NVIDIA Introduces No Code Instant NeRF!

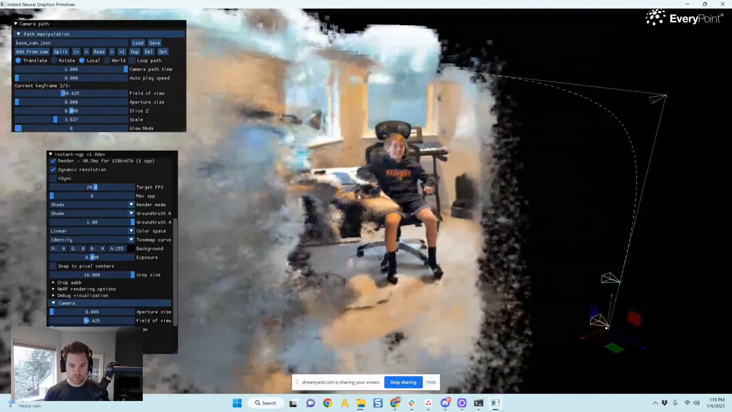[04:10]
What else can you do? Camera path time. So again, you can you can change the time between or you can go through the camera path.
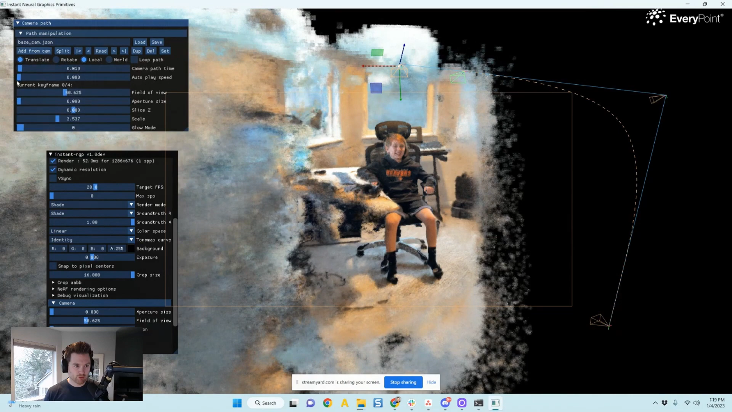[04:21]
Looks like this looks slightly improved from I last did it your autoplay speed. So now you can see it animated. I pull this further down. You see that changing?
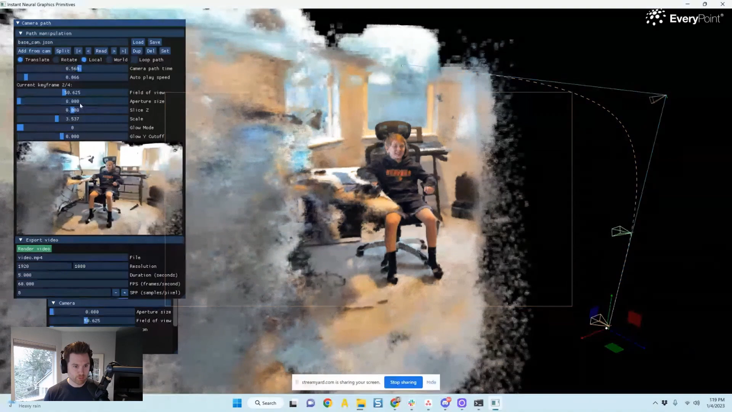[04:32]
What else do we have aperture size? All this seems the same. You can do even glow mode still on there. All of that that you can add into your your camera. And all of this is a whole entire render video button. So that's new as well. So we could call this my son's Gavin, we can call him the Gavin mp4 I have no idea where this is going to go 1920 by 1080 duration sure five seconds quick. Let's make this 30 frames per second actually 24.
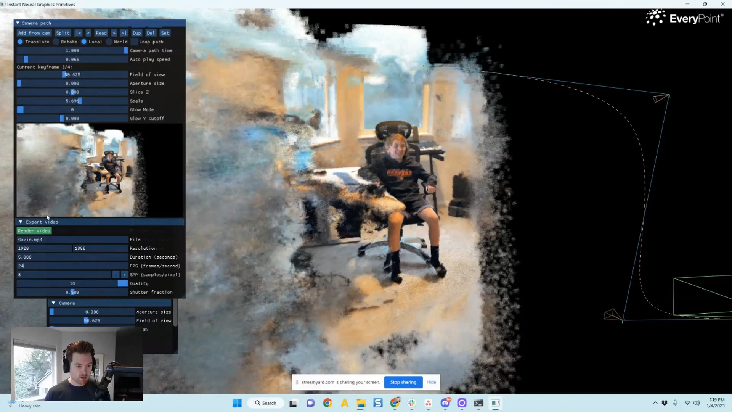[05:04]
We'll make this go quick. And just leave a quality 10. That's new. I don't know any of this stuff. Shutter fraction works for me hit render video. We'll see what happens. Looks like it's already rendering the frames.